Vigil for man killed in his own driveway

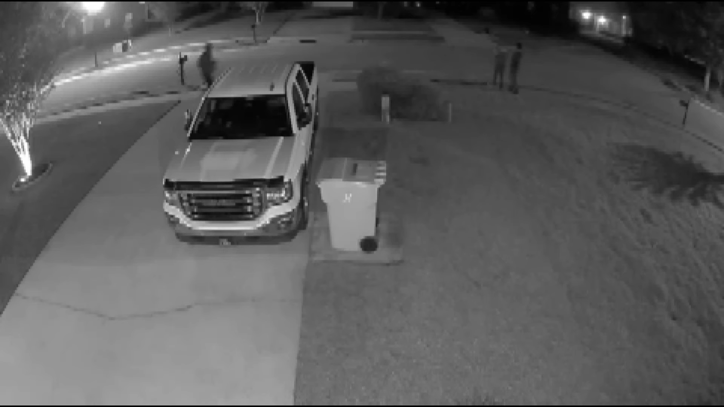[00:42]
Investigators believe the people in the footage may be part of a gun trafficking ring and are connected to car burglaries including some in Wilson's neighborhood. They didn't just take someone that they saw that they could just get something from.